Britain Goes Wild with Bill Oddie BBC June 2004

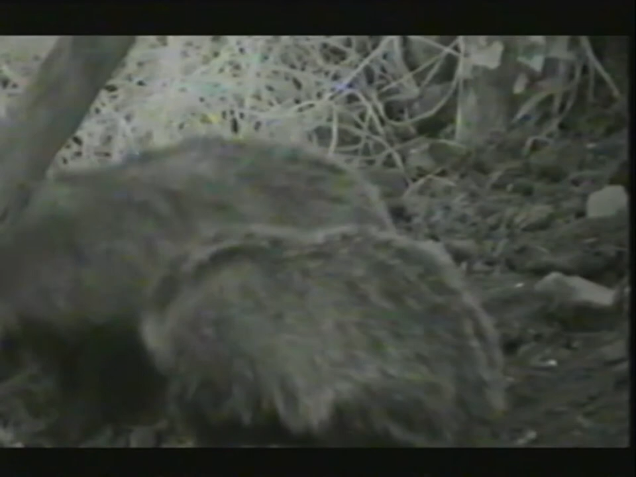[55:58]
It is incredible, and if you didn't know, I think you'd probably think that was the case. You know, if you didn't know what you were looking for.
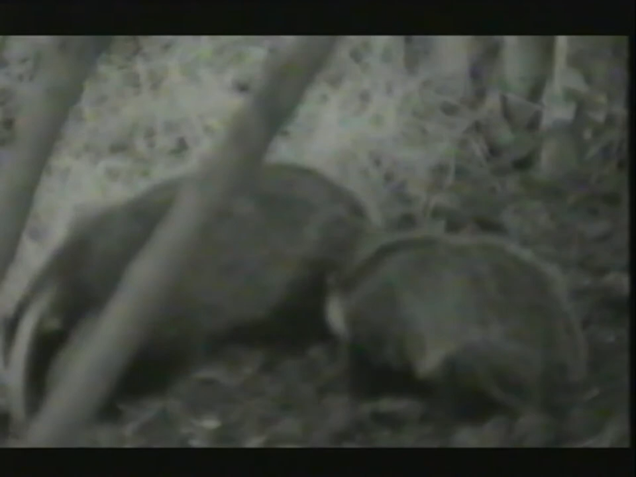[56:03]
And I think what's so amazing is, you know, what you were saying before about the size of these sets. You know, there may not be a huge number of badgers, but there might be 20 holes. Wait a minute. Well, there's five. Hang on. We've been looking at one. there's five there. And we've had three youngsters and one mother, so we've presumably got mama and dad. Or possibly somebody from a previous generation. I was going to say, would you have young from the previous year they still there? They are incredibly sociable, and there can be as many as 15 badgers, something like that, down there, and there will be previous year's young, there'll be an auntie and an uncle.
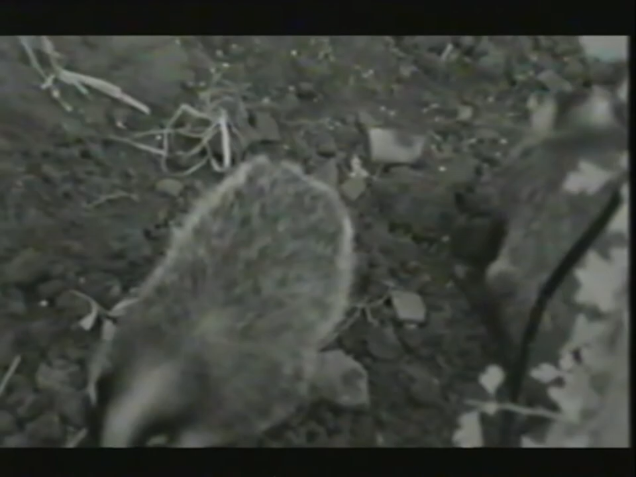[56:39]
It's a bit like elephants, actually, rather the same thing. Yeah. You know, how equivalent to the elephant, nearest as we get.
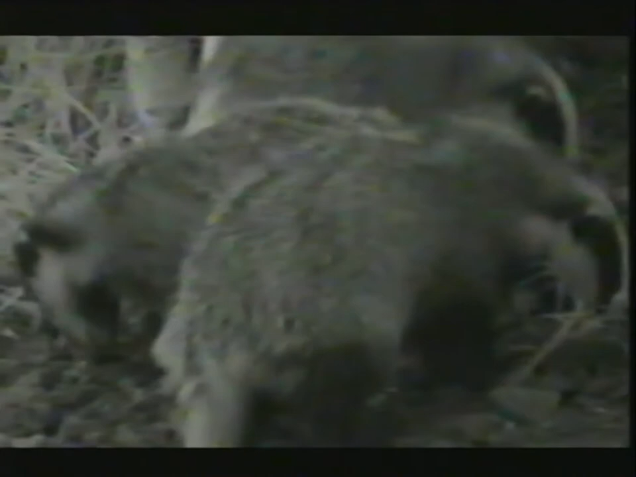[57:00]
Some of that play fighting is bound to be males squaring up and saying, I'm the boss here. Yeah. But there's usually only one female with youngsters, and this is what we've got here. Well, it is such a treat. I can't believe we're seeing this live.